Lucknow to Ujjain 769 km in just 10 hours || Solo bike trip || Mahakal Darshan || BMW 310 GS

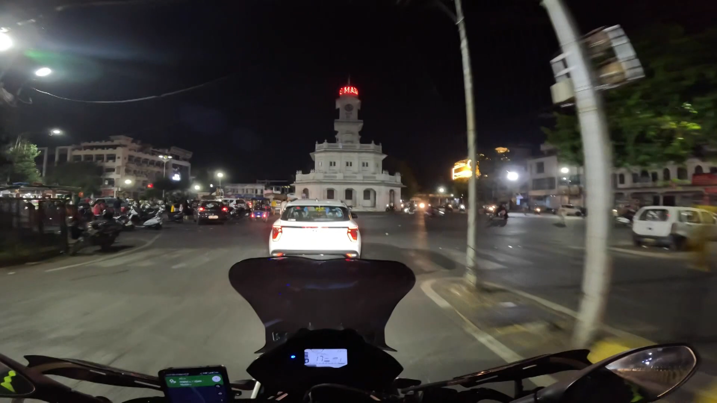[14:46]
एंड ये किसी चौराहे पे ही है पता नहीं कौन सा है, बट उज्जैन आ चुका है।